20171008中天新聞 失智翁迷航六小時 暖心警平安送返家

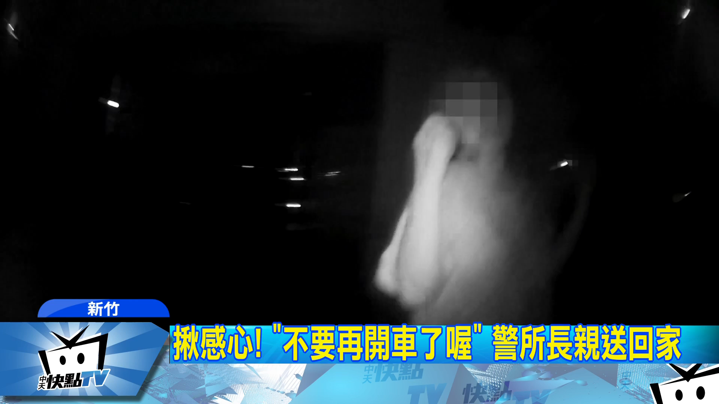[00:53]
当平安返家的这一刻，太太开门带回老先生，更感谢幸好暖心远景帮大忙，才让他们一家团聚。记者何孟前、苏一欢，新竹报道。